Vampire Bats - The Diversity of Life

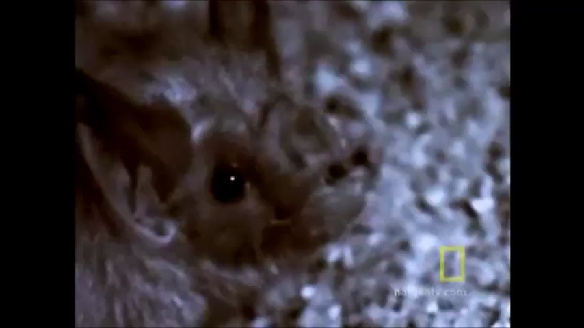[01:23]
necessary to locate the most efficient spot on an animal to drink from.
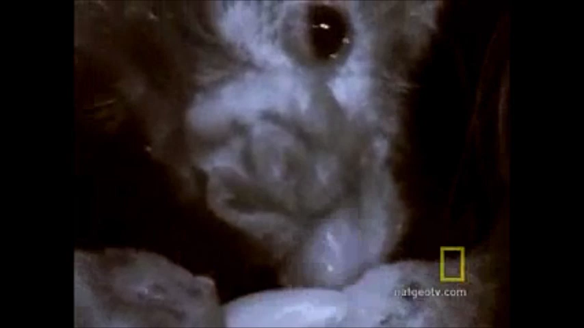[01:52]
This isn't exactly sucking blood, it's more like lapping it up, which they do for half an hour while the animal remains asleep. National Geographic reports that, in one year, a 100 bat colony can drink the blood of 25 cows.